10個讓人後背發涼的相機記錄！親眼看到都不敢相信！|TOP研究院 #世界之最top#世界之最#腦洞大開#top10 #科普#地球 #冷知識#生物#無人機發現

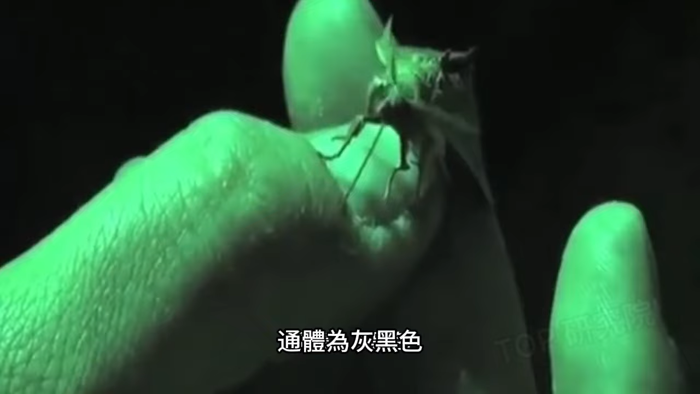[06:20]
体型不大,只有几厘米长,与其他飞蛾没什么太大区别。
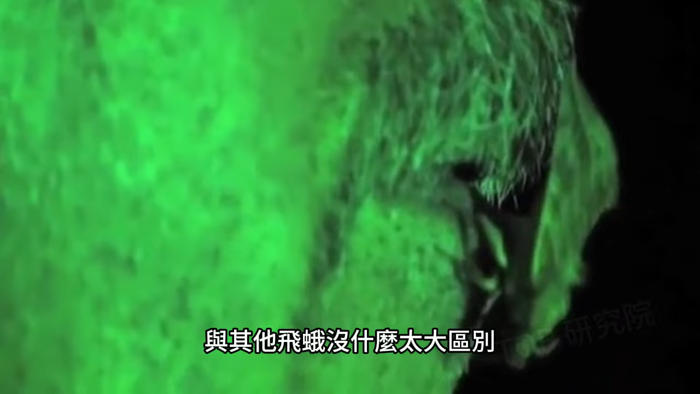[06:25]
但是颜色呈现出青绿色,眼睛却是深红色,